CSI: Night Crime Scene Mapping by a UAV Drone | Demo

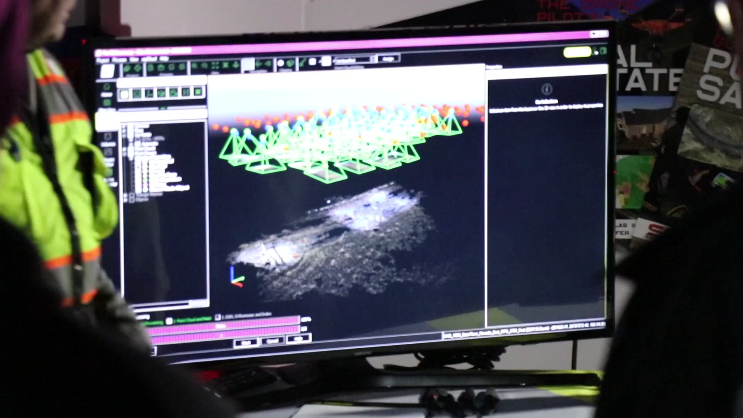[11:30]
We're not skinning it. We're just giving it that low-resolution point cloud piece is done.
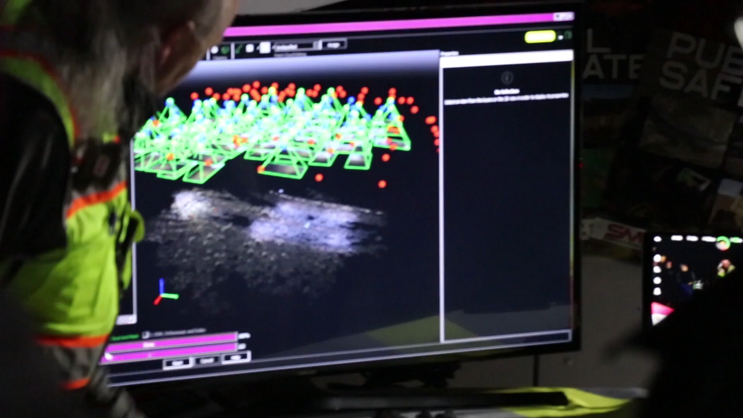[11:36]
Then we can go through and we can complete our process overall, and we'll get the high-quality image that you saw perhaps on the show floor, et cetera, et cetera.
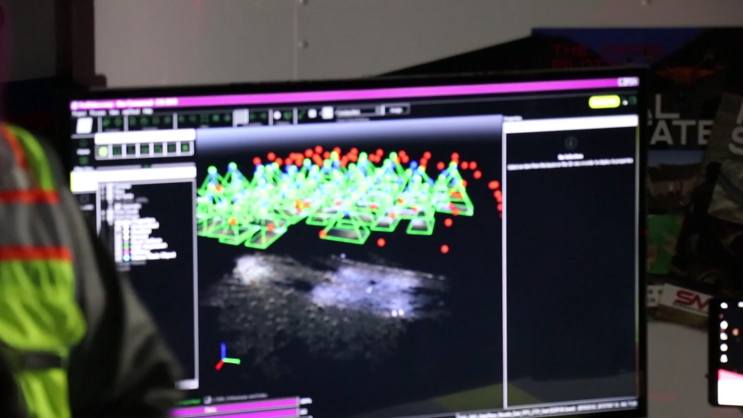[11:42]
So why is this of value to us out in field site if we were inside an MDT, et cetera?
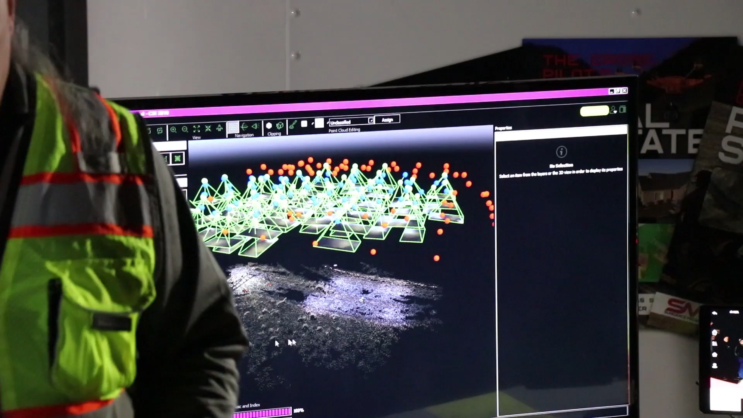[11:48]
Before CSI completes their work or before we disappear everybody from the scene, we can verify that we captured all of the pictures.
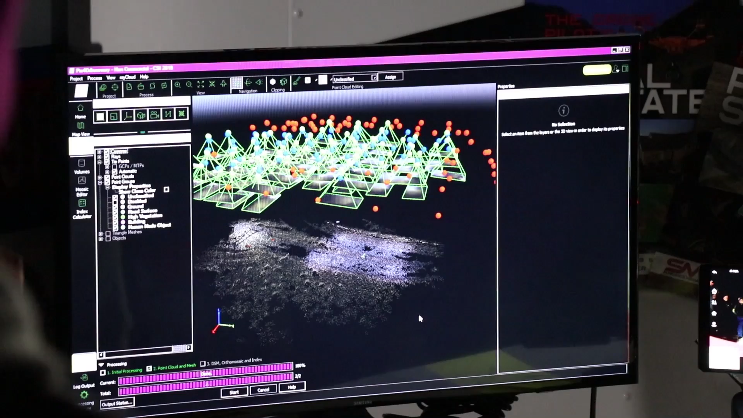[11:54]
Now, for those of you who are asking about wind,
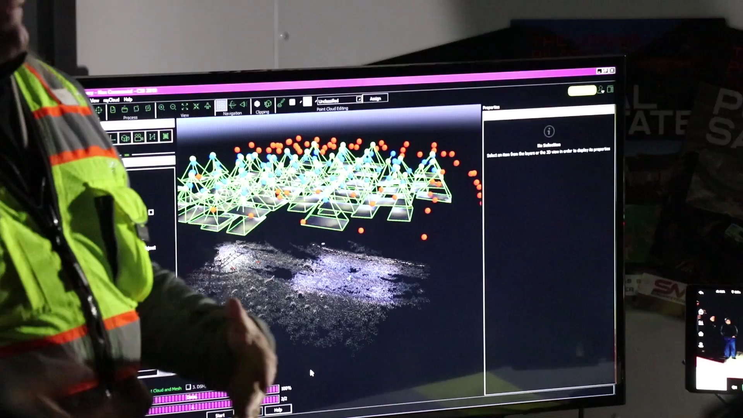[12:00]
if we have an image that was taken in bad wind environment or high wind environment, these images that we see here that are looking pretty well down square, instead of seeing them being flat and square, we'll see them tilted.
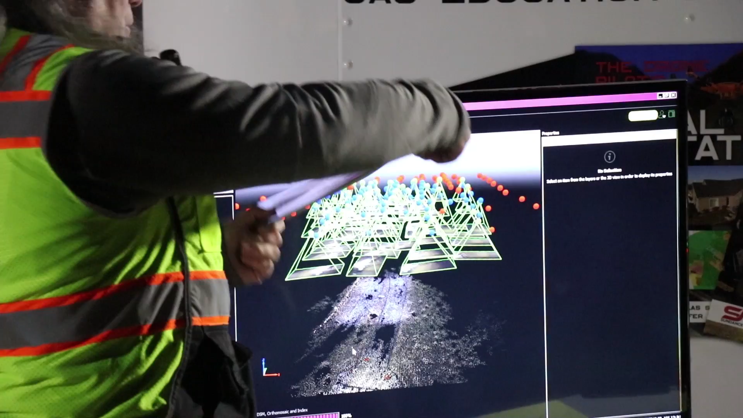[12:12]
So we'll see angles of what the wind has done to the camera in the shot.
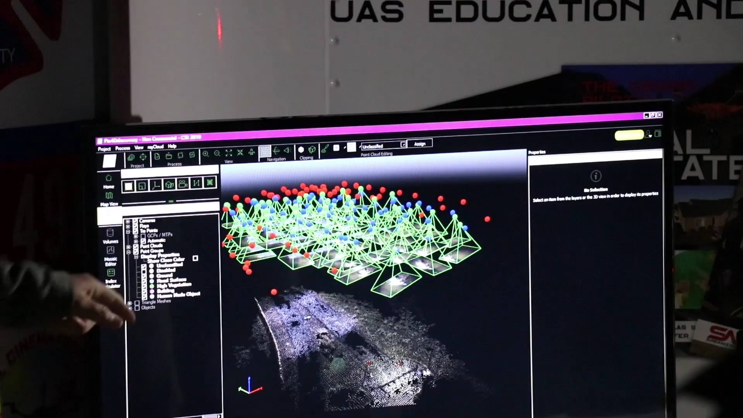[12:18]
You can see there's one or two in there that have got a little bit of twist. That twist isn't wind.